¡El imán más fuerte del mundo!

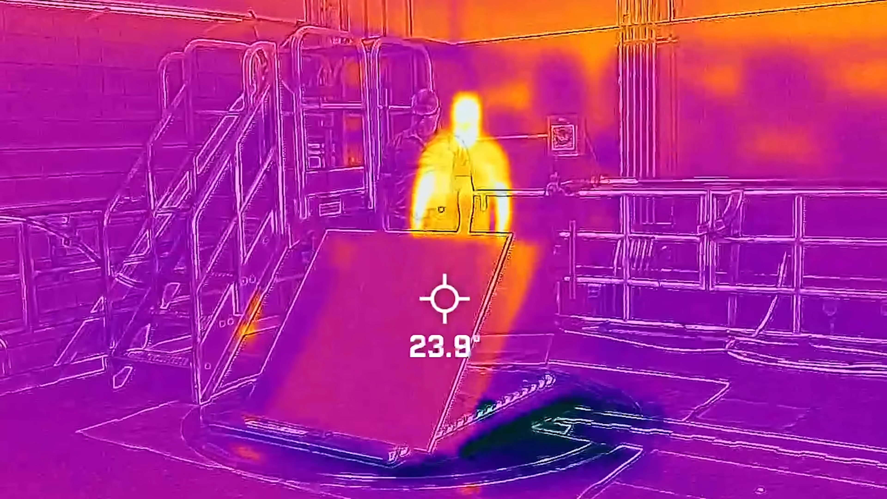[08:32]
Porque está en un campo mucho más alto.
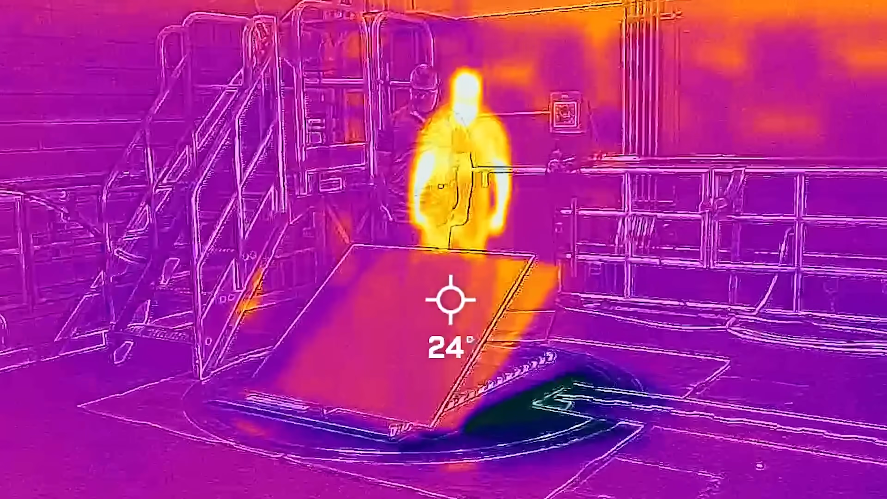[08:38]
Es sutil, pero creo que pueden ver que la placa está calentándose un poco al ir cayendo.